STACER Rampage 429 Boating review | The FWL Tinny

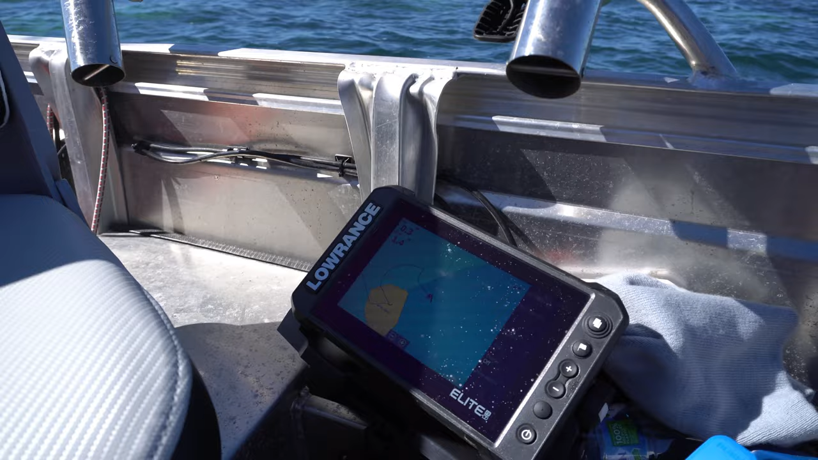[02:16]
So let's go through it. We've got the Lowrance Elite FS7 there which I'm running a 3-in-1 transducer.